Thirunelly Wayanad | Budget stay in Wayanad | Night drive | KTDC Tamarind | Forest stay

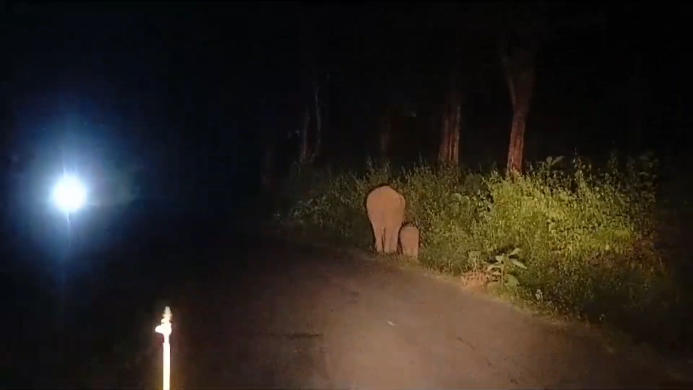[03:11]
இந்த ஹோட்டல் எலிஃபென்ட் காரிடாரில் இருக்கனால நீங்கள் நிறைய யானையை பார்க்கலாம். ஒரு யானை அதோட குட்டியோட போகிறத நாங்கள் பார்த்தோம்.